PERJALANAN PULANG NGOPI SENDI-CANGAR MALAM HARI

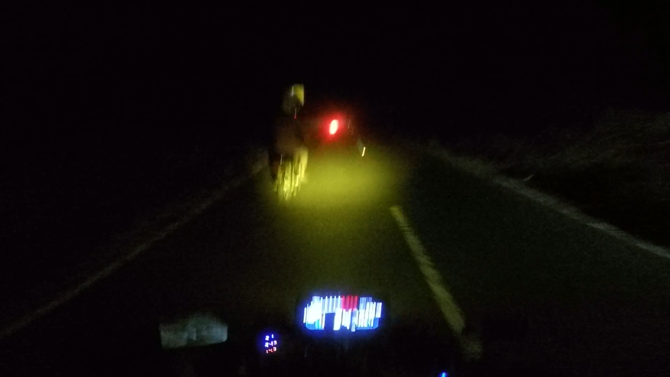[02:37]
Boy, ya, kalian lihat apa enggak itu? Apa lampu-lampu dari sini?
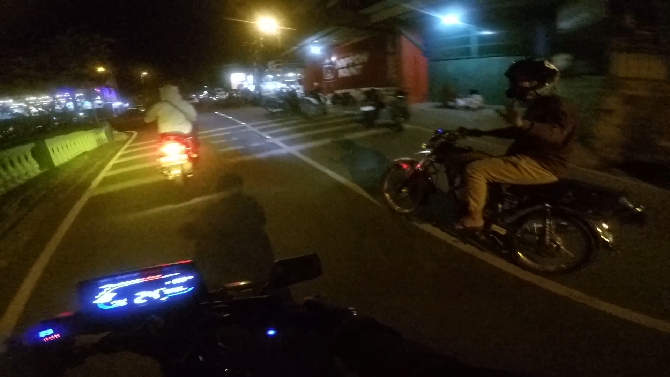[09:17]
Alhamdulillah udah sampai bundaran Pacet nih teman-teman.